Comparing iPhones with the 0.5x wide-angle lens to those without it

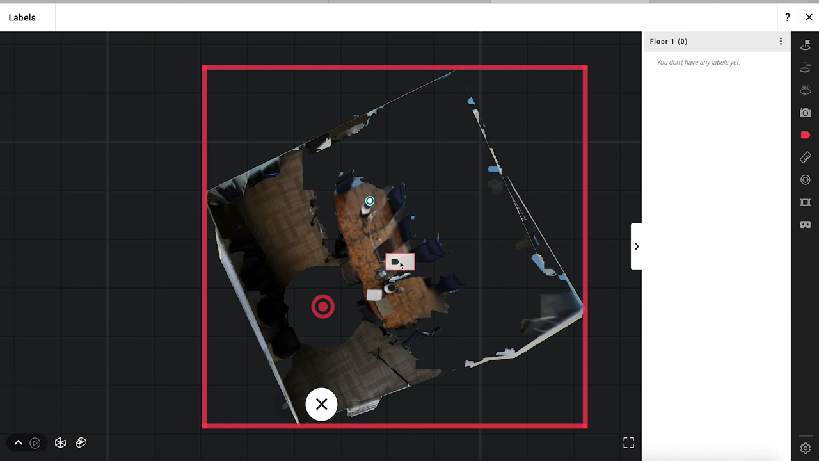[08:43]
And I can just tap anywhere in the room that I want to include the label. Now this label will only appear when the visitor choose to see the model in the floor plan view.
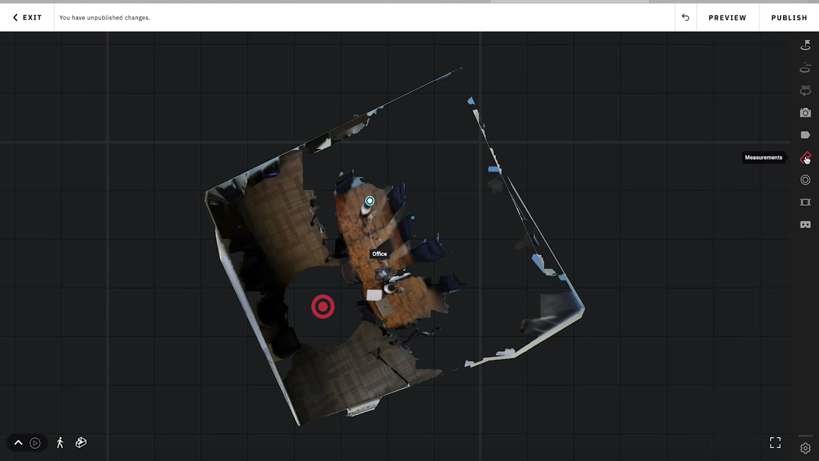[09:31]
So as I said previously, the measurements mode icon is right over here. And even if I'm in the floor plan view, what I can do is turn this and
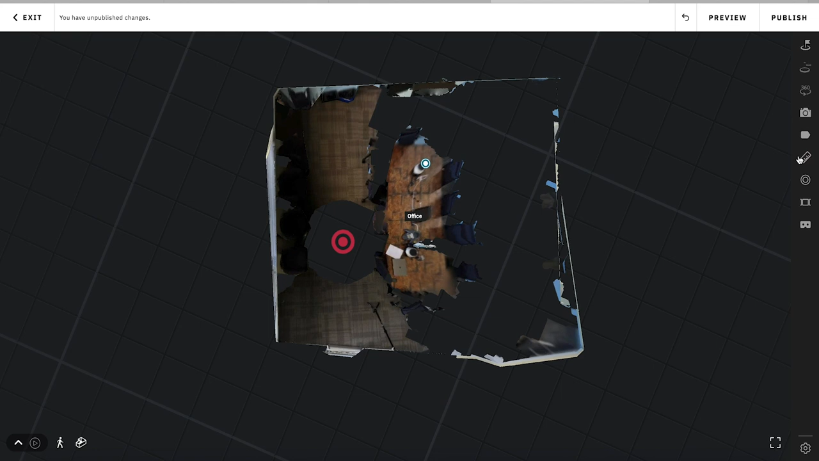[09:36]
click on the measurements mode icon right there. And then as with all the other tools, I just go ahead and hit the plus button here.
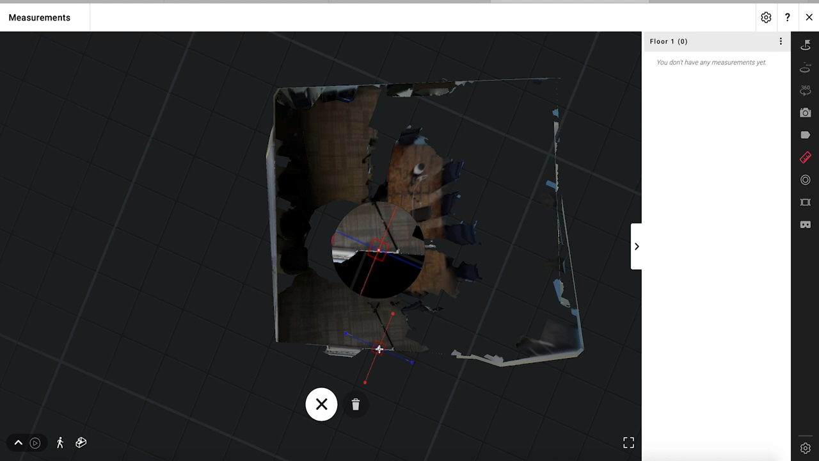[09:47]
And I can tap here once and just drag across and tap here to get a measurement of the width of this room.
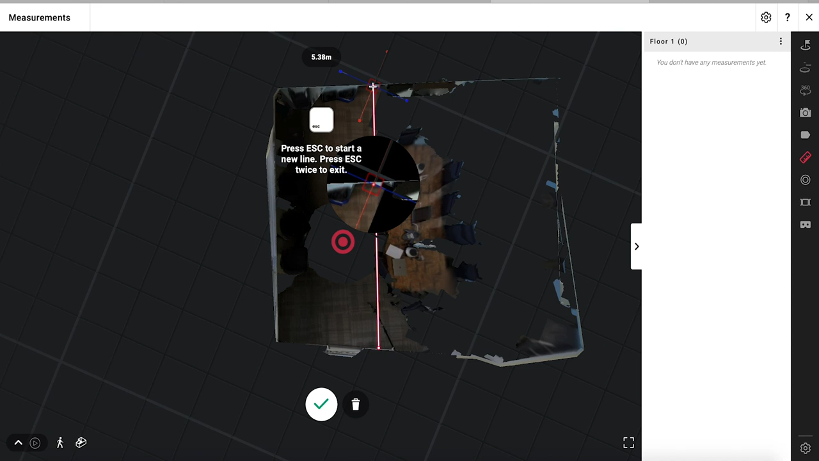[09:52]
Now, as you can see, I can either hit the escape button on my keyboard or just come down here and hit the green checkmark. So again, the same holds true.
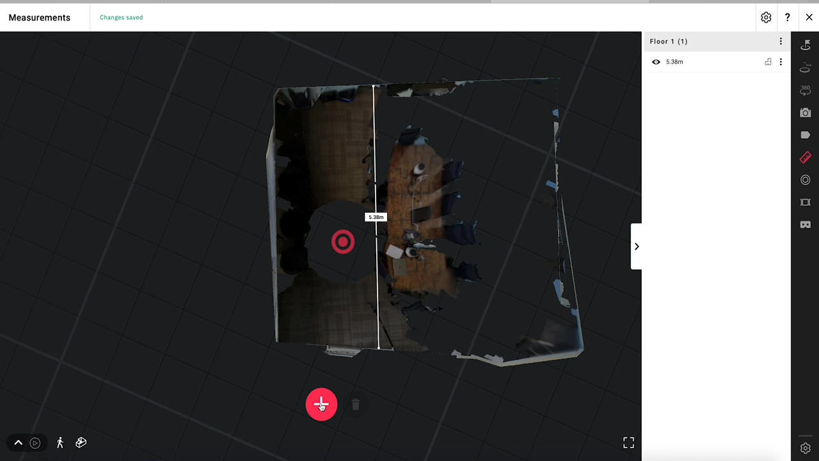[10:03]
If you're on mobile, you can do this and you won't have the escape button, but you just hit the green checkmark and that'll do it.
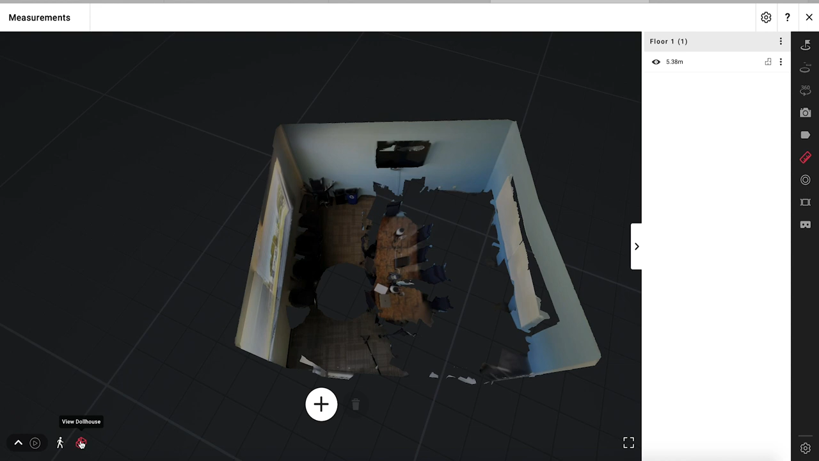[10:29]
If you want to go into the dollhouse view, just click on this icon down here. And from the dollhouse view, the measurements are visible either from the dollhouse view for my visitors or from within the model itself.
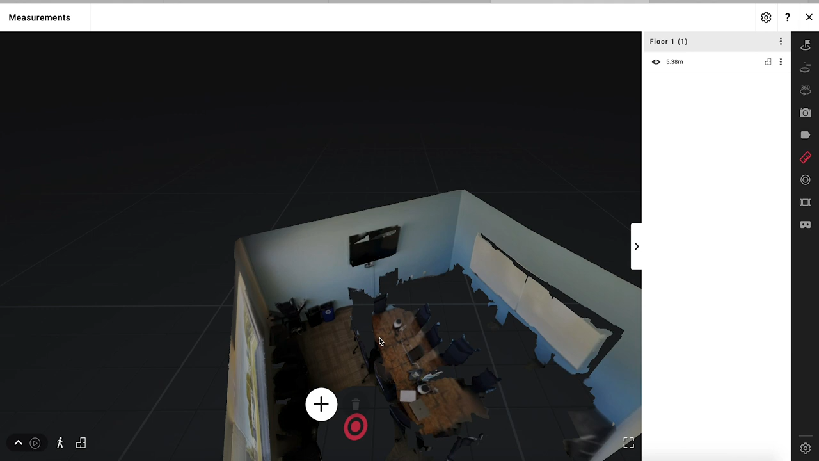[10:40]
So for now, let's go ahead and keep this on the dollhouse view and I'll go ahead and hit the plus button here.
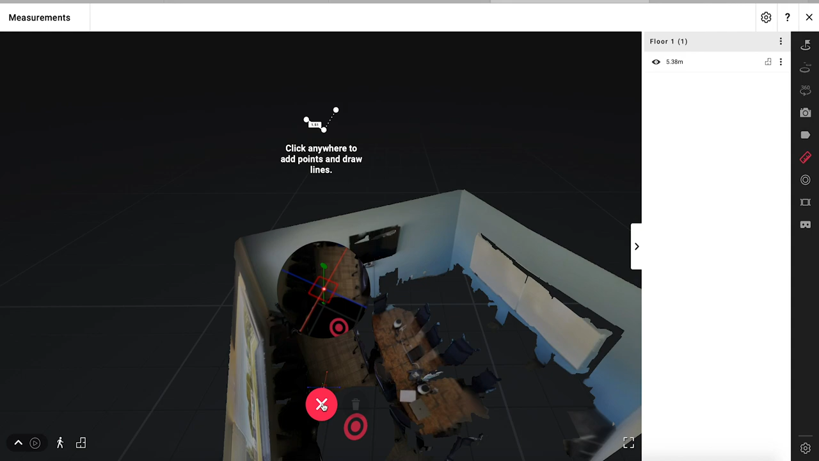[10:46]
Now, this is something that is unique to the desktop editing experience. You won't have this on mobile.
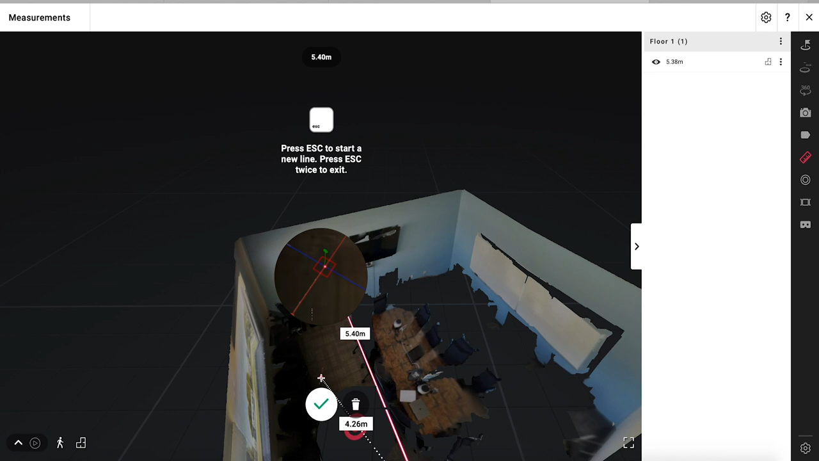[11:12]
But in this case, I just want to come down here again and hit the green check because that's all I was looking for.
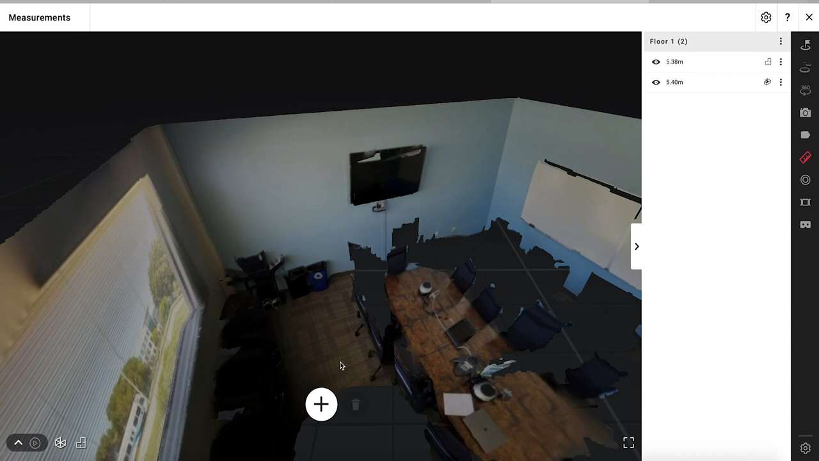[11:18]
And now I can go inside and you can see I can still see that measurement line there.